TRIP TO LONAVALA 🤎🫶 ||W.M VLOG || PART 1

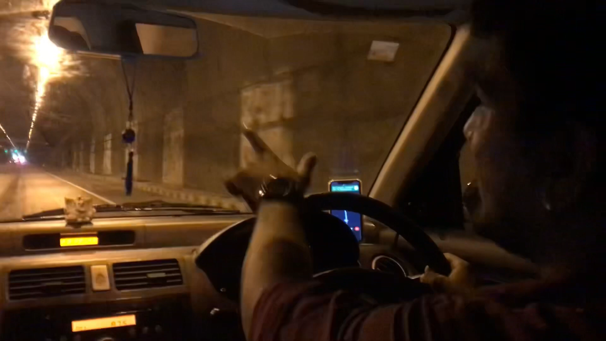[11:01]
और ये टनल आई गेस 600 या 700 या 1 किलोमीटर का है टोटल।
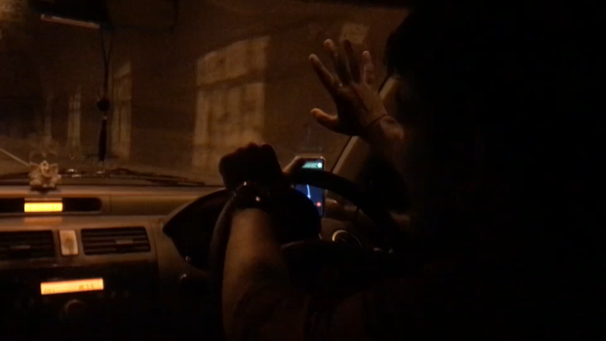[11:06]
ये पूरा बड़ा टनल है और लाइक आप देख सकते हो माउंटेन के नीचे स्थित है ये वाला
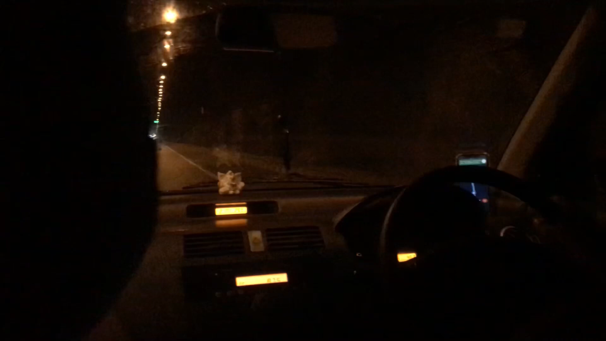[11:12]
टनल और काफी प्यारा दिख रहा है। ऐसा नहीं कि लाइक एकदम ये पूरा एकदम मुंबई ये लोनावला मुंबई वाला हाईवे लाइट मेरे इधर दिखा मेरे इधर दिखा